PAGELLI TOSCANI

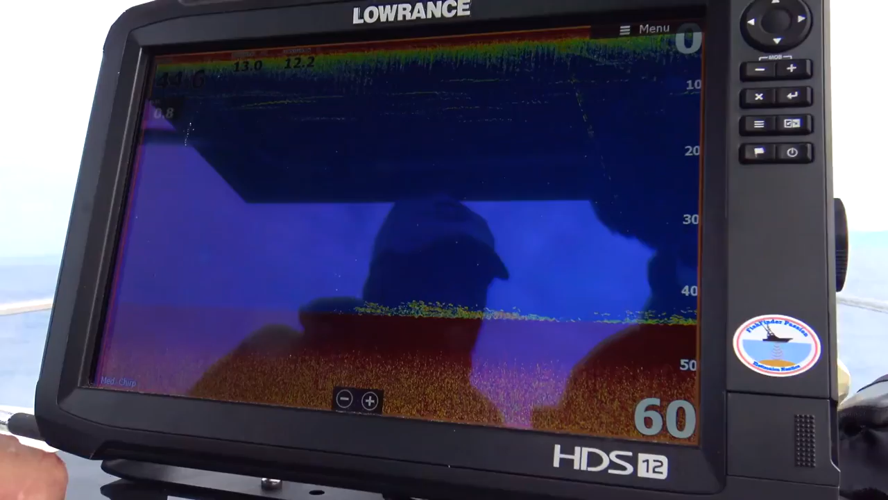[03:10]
Il nostro HDS Carbon ci segnala perfettamente le marcature dei pagelli.
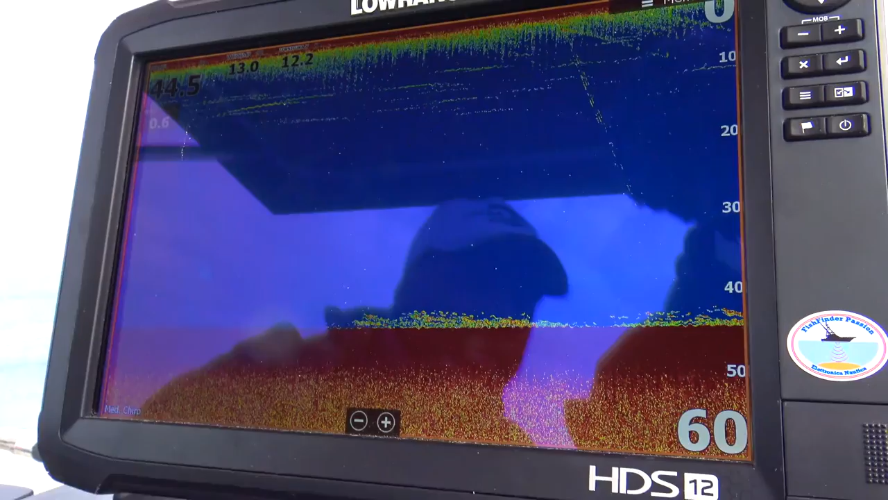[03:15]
Questi, ragazzi, sono marcature di pagelli.
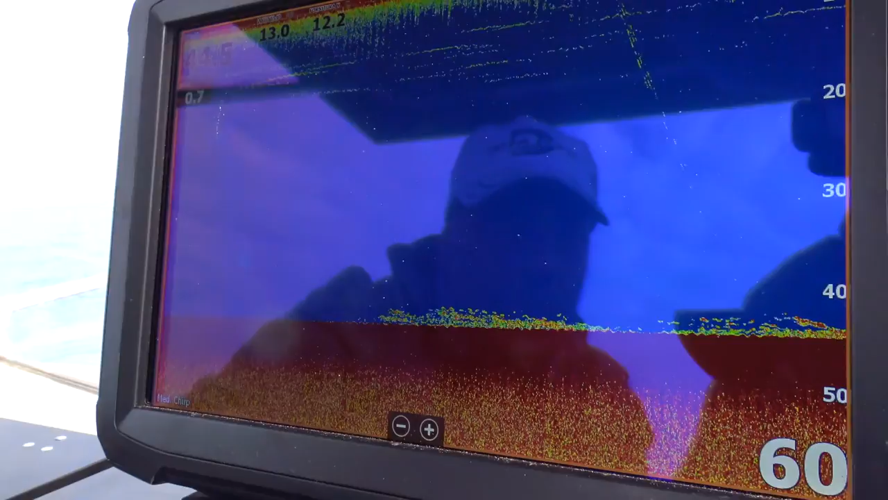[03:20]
Se vi può interessare per riconoscere la prossima volta,
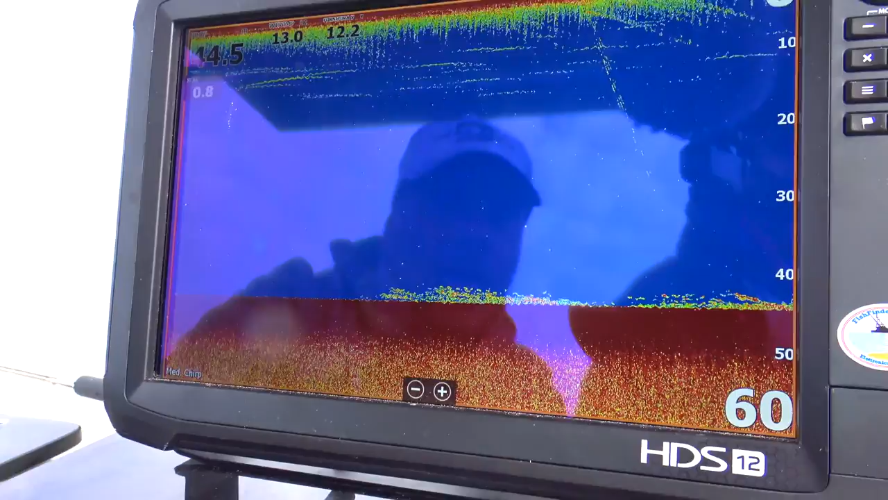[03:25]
su un HDS Carbon i pagelli noi li vediamo così.